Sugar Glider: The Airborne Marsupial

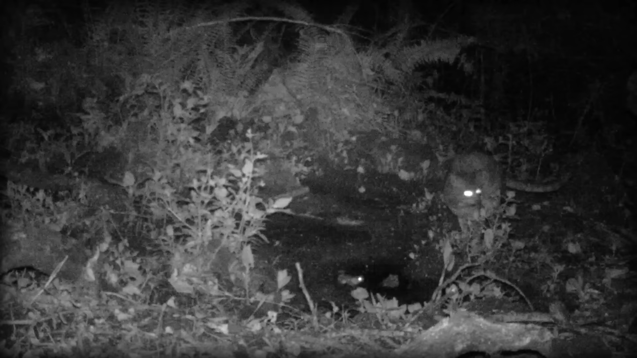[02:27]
They can avoid all the predators on the ground, and gliding is much more energy efficient than climbing, so they save a lot of energy as well.
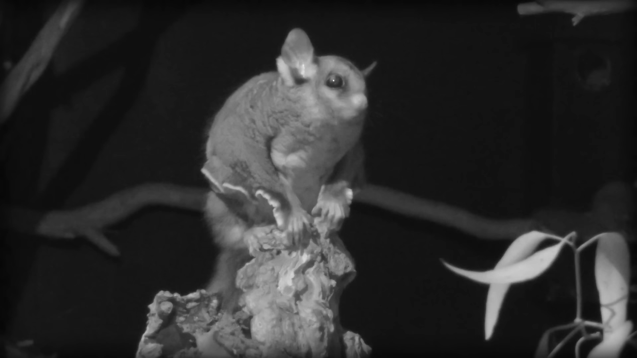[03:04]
Sugar gliders are primarily nocturnal, and spend their nights looking for food, and their days hidden away in trees lined with leafy twigs.